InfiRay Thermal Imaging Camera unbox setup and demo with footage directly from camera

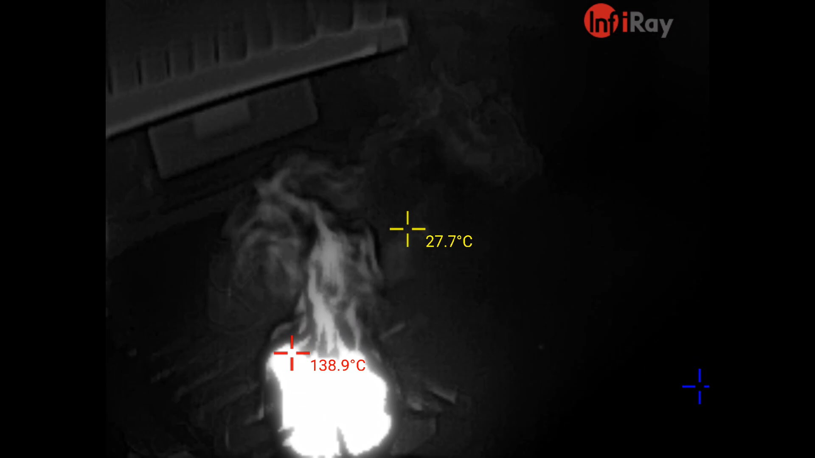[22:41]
On screen: spot 27.7°C, max 138.9°C
yeah okay that's the uh heat coming off of the burner
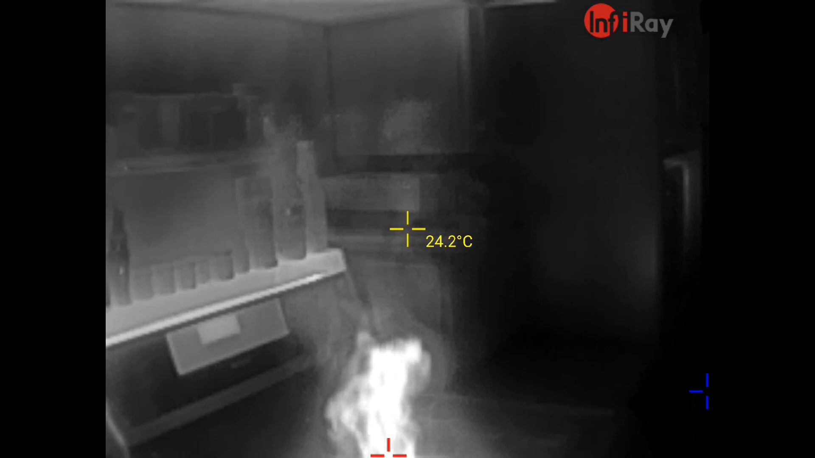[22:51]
On screen: spot 24.2°C
i'm not even pointing it at the flame that's just that's the smoke that's coming off of uh off of a uh a burner gas burner i'm getting all these warnings like crazy because that's
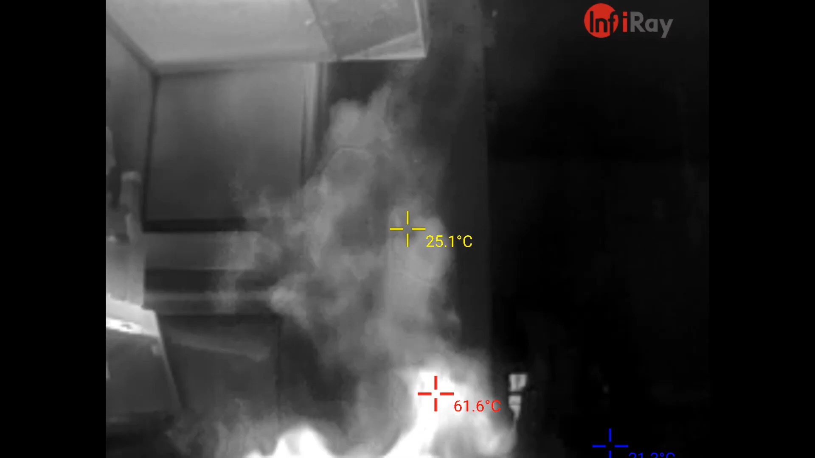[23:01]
On screen: spot 25.1°C, max 61.6°C
what comes off of your gas range folks and that's not even the flame i'll
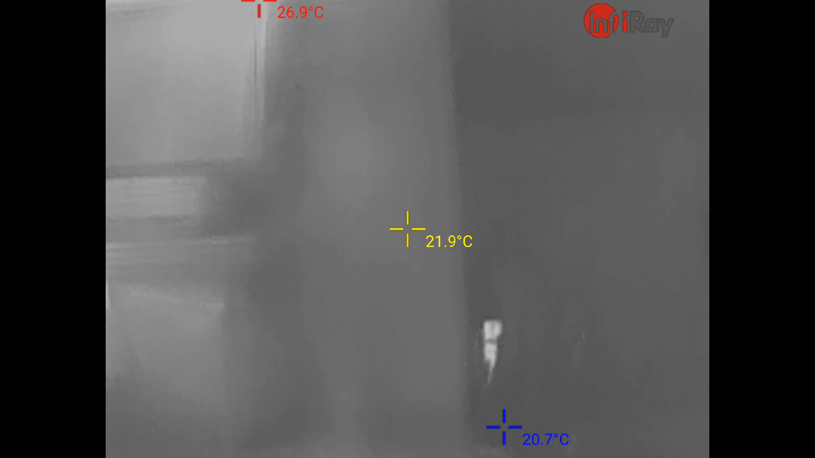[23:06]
On screen: spot 21.9°C, max 26.9°C, min 20.7°C
turn the flame down to minimum on here it's still giving me the warning that it's too hot
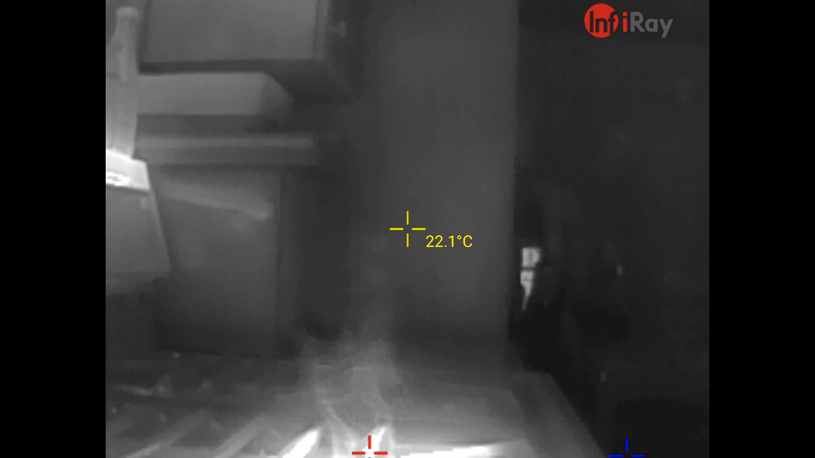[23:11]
On screen: spot 22.1°C
i'm getting these warnings like crazy that thing's turned down to
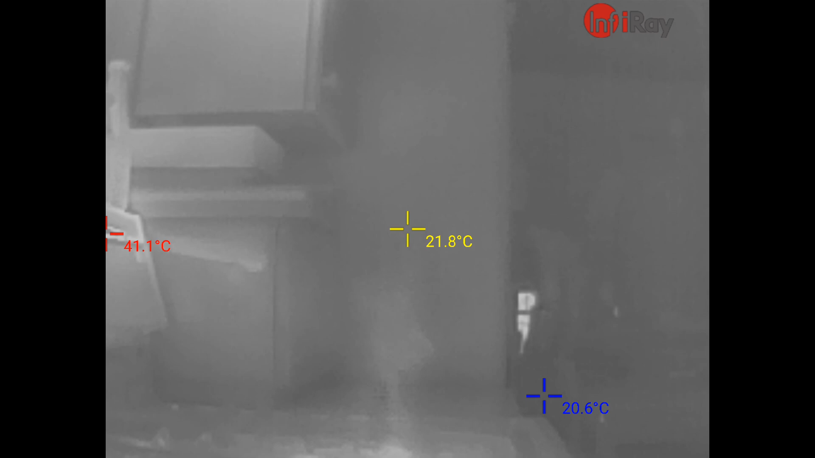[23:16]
On screen: spot 21.8°C, max 41.1°C, min 20.6°C
minimum if i crank it up this is the smoke that comes off of a flame off of a
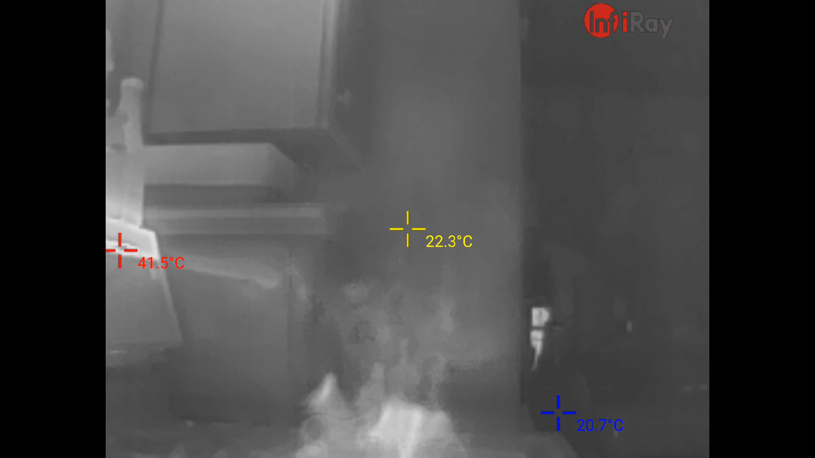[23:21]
On screen: spot 22.3°C, max 41.5°C, min 20.7°C
gas flame now i'm not aiming it at the flame this is well above the flame
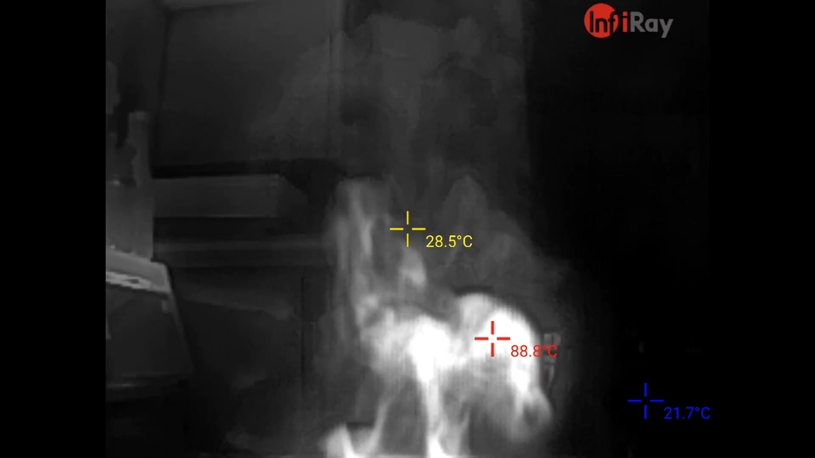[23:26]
On screen: spot 28.5°C, max 88.8°C
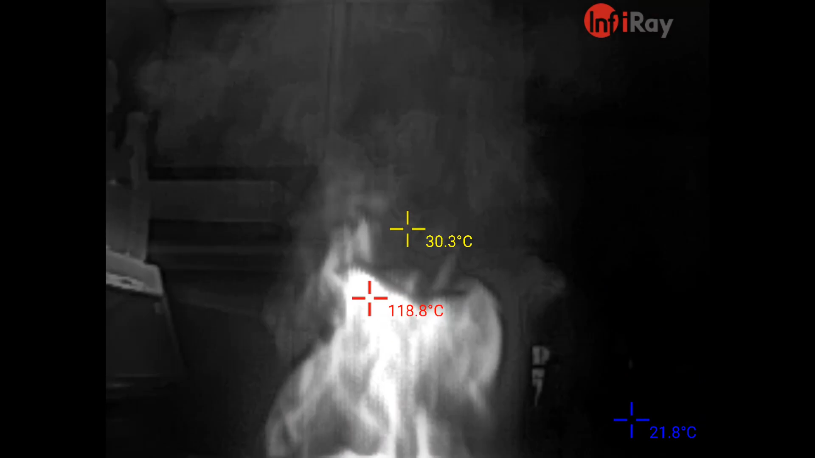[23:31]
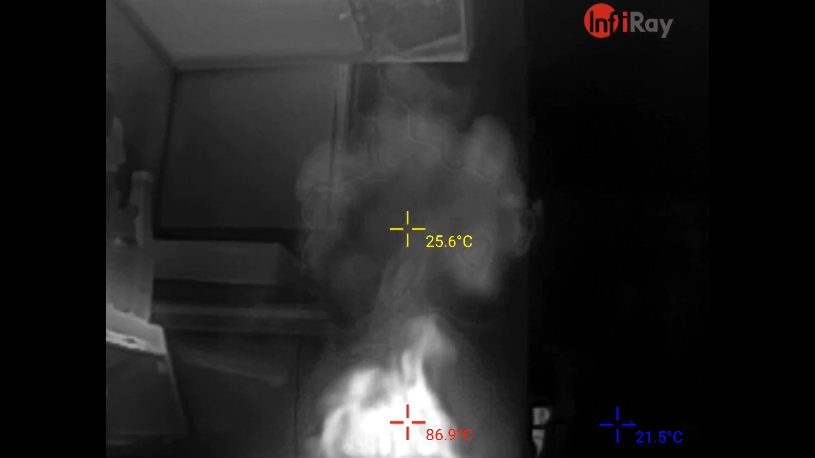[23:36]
On screen: spot 25.6°C, max 86.9°C
like that's that's like a foot above
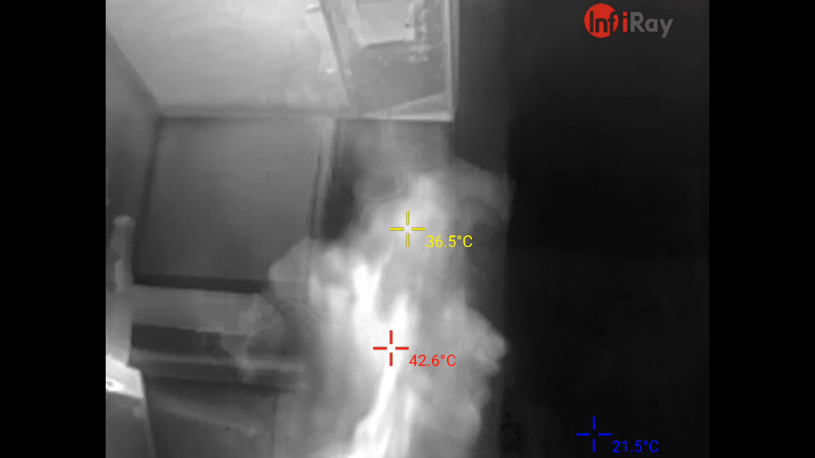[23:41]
On screen: spot 36.5°C, max 42.6°C, min 21.5°C
above the flame you can just see the heat coming off that thing it's just like i'm aiming this right up if i turn on the fan
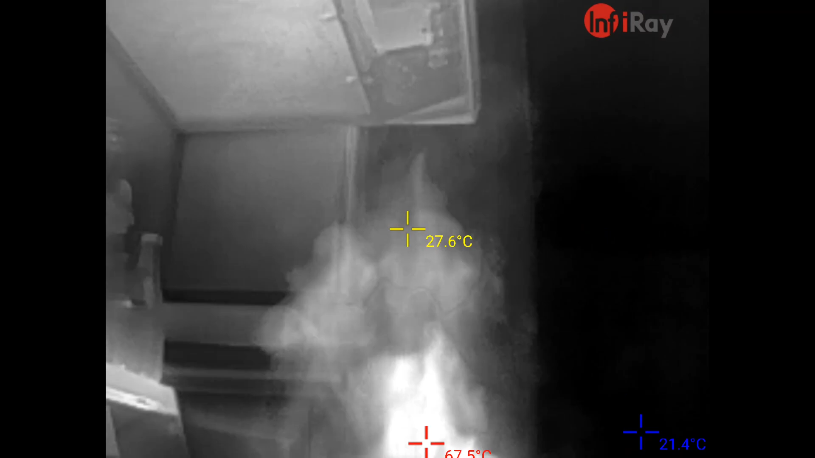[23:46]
On screen: spot 27.6°C, min 21.4°C
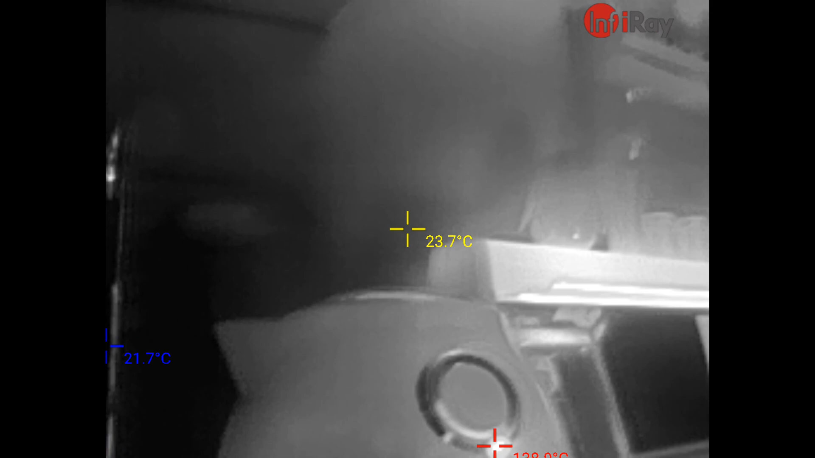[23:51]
On screen: spot 23.7°C
you'll see the uh smoke getting drawn towards the fan